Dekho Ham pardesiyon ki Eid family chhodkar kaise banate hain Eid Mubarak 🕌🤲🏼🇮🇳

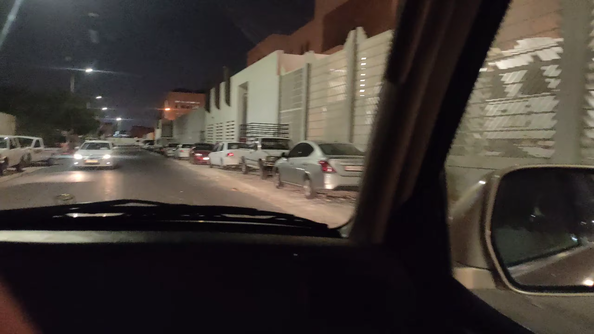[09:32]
गाड़ी कहाँ लगारी इनो गाड़ी कहाँ लगारे समझ भी नहीं आरा मैंु यहां चली जानंग निया जी बहुत दूर रहे दिमें प्रालिक जिए अब कांच न तो गुसें गाडि तो भाईया यह वोटल जो है हमने कैंसल करा क्योंकि यहां पे बहुत भीड़ है के ही स पकड़े हैं आप सिनो